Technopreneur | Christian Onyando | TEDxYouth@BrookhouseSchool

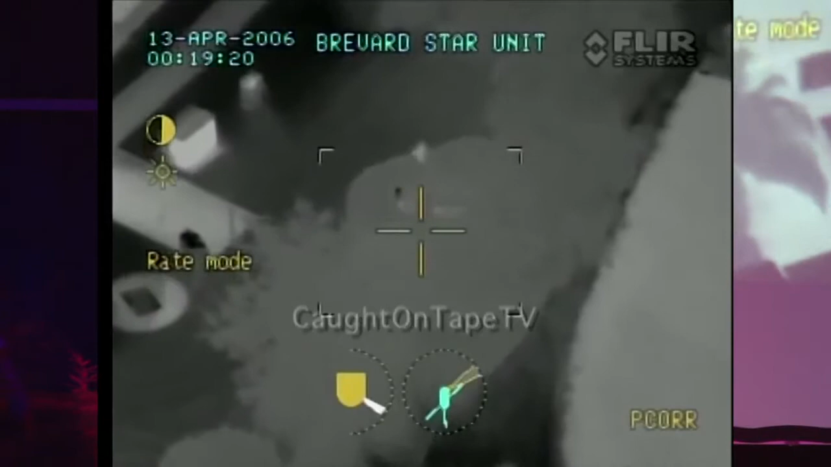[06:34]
which will be able to get vision day or night, in any weather.
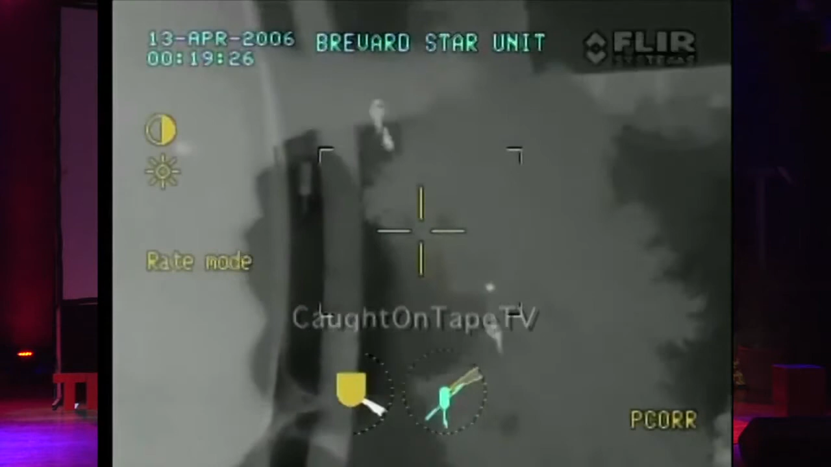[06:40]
It will now be possible to save our rhinos, which are an elephant, which are getting very few because of poachers. If we have drones over parks, and rhinos are tagged with some GPS collars,